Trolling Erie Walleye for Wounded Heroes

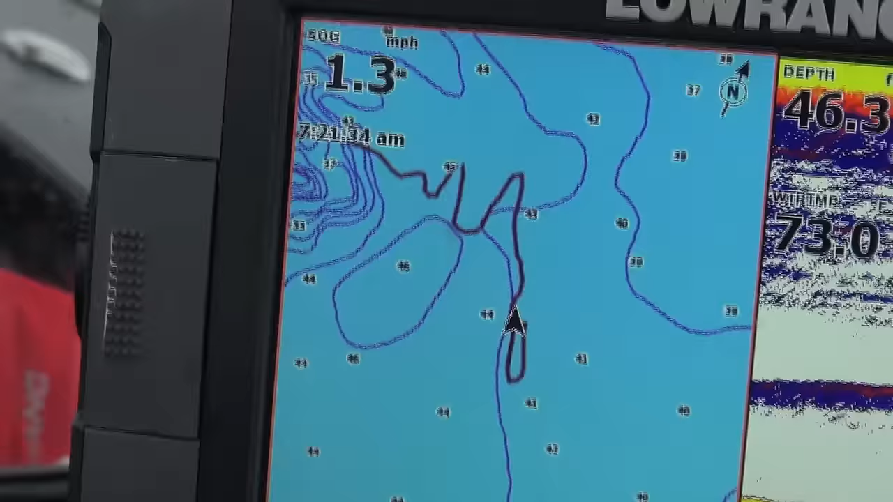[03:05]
On screen: speed 1.3 mph
Well, we're just getting started this morning, and you'll notice on our plotter there's a lot of zigzag patterning up and down, up and down. Basically what that is that we're looking for fish.
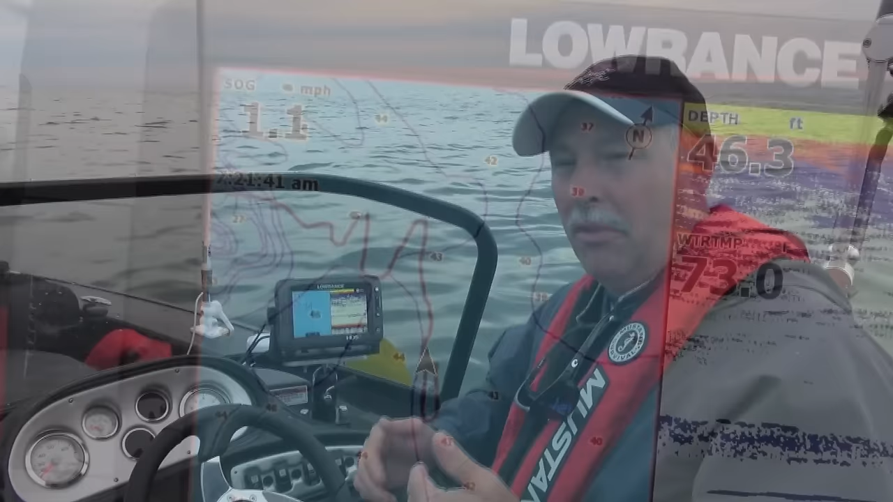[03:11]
On screen: depth 46.3 ft
Before we even put our lines in the water, we're going to go ahead and run a grid pattern out here in open water, just searching for fish. And when we start marking them on the graph and we start seeing consistent numbers of fish, then we're going to go ahead and set up and make our first pass.